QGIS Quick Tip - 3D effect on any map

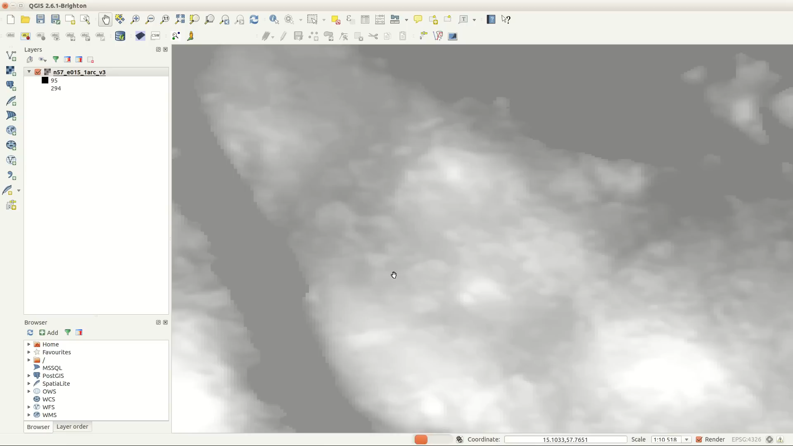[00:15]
Since it has lat long coordinates and elevation in meters, we need to compensate for this.
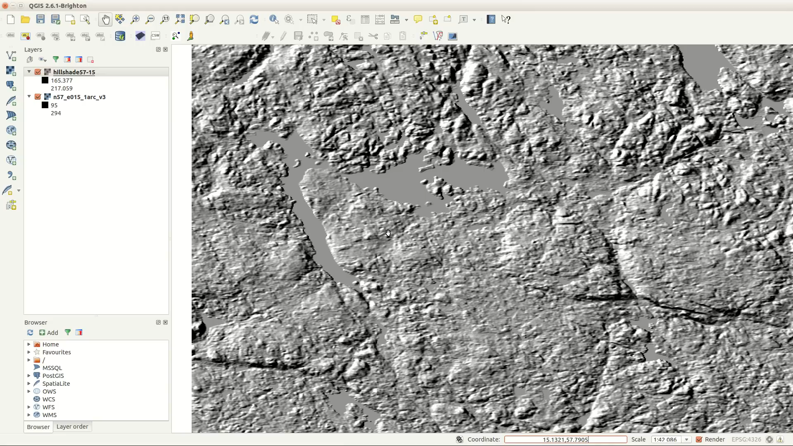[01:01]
The hillshade is pretty rough and needs some attention.
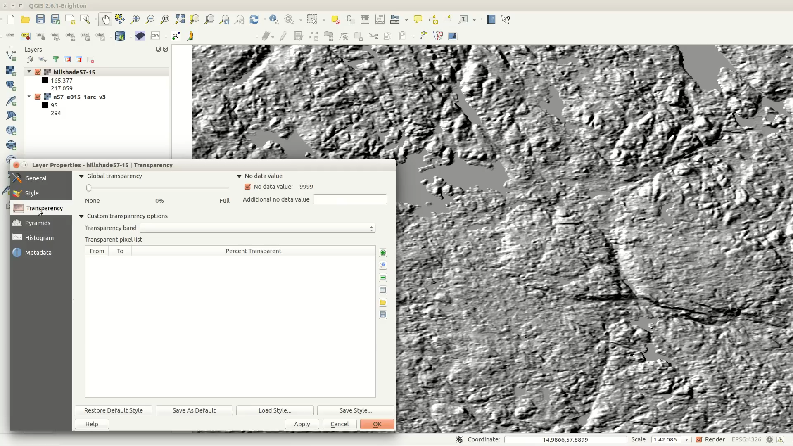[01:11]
In the layer properties I'm changing the brightness to about 90 and contrast to around 40. This will lighten the image and wash out the grey colors, because I don't need them.
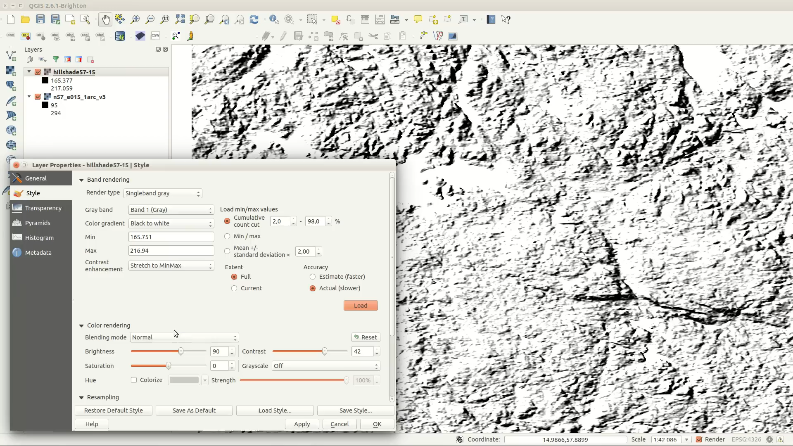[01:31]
When you look closely you can see the pixels, and to smooth this out you can set resampling to bilinear.
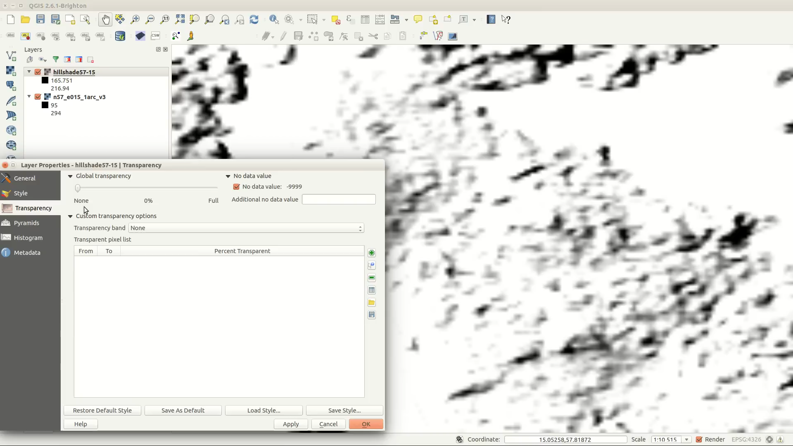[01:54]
Finally I'm setting the transparency to about 80%, which will transform any map data underneath it to a 3D-ish map.
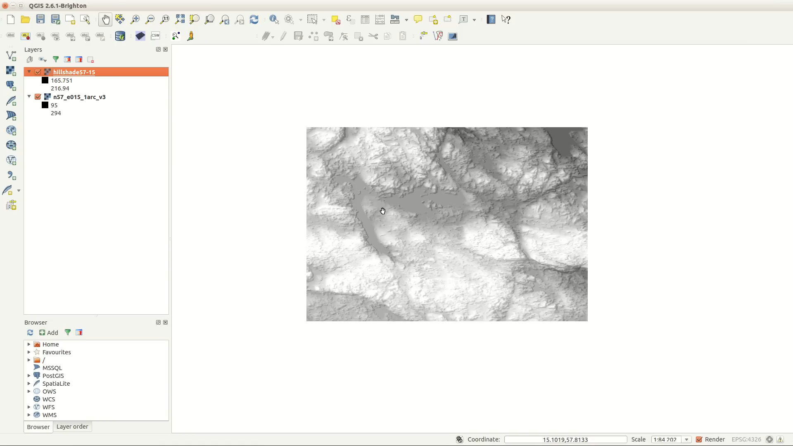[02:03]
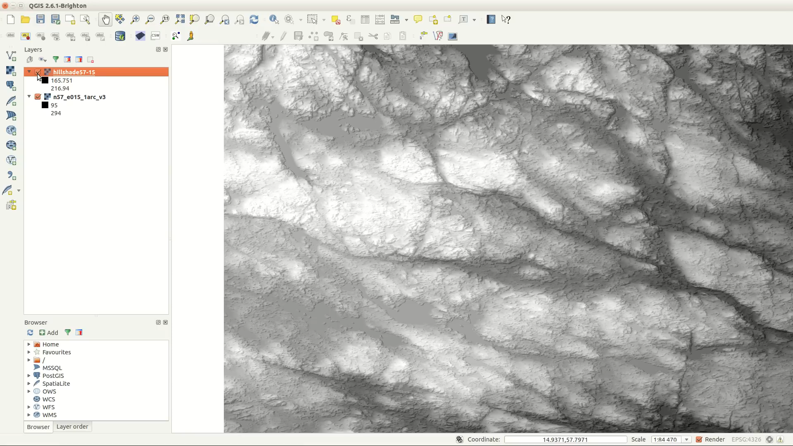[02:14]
Z-factor is more important the farther away from the equator you are.